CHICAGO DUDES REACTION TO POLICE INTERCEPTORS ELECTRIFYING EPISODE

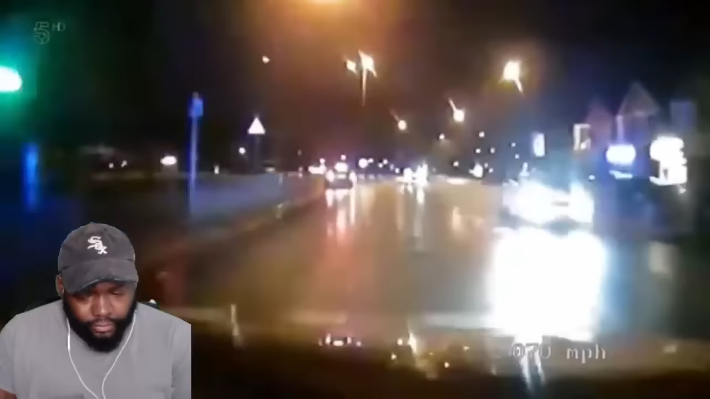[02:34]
Officers in the Grove Hill area are in pursuit of a stolen black BMW and a white Audi being driven in convoy. Both going left off road towards Castle Way, but units can go in. The getaway drivers are suspected of being part of a professional burglary gang responsible for a string of two-in-ones in the Middlesbrough area. But they don't seem that keen to face justice. They're going to come towards Solitary Hill Avenue, mostly convoy.
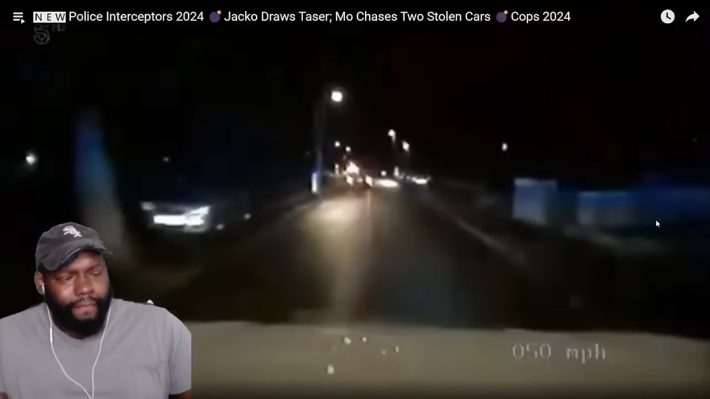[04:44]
The interceptors are trying to keep the chase confined to the... I'm just curious, like, why wouldn't they split up? Why are they following each other? Like, wouldn't it be smart, like, the... Grove Hill area and away from the town centre. We got a right route. units to the bottom of Sultan's Garden unit.